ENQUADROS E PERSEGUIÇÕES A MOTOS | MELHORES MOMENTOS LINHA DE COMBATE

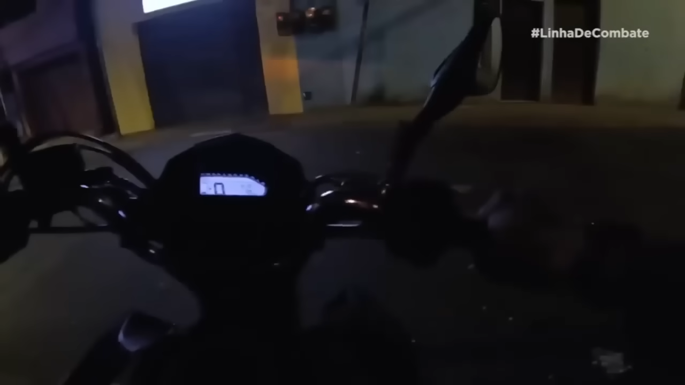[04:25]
Vai ligar não. Desce, desce. Depois de algumas tentativas, ela dá a partida.
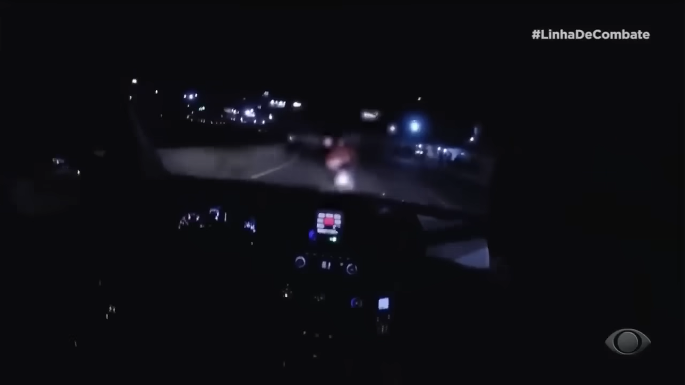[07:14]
Chegam a este rapaz. O entregador parece não ouvir o sinal e a viatura insiste. O piloto finalmente entende e decide parar.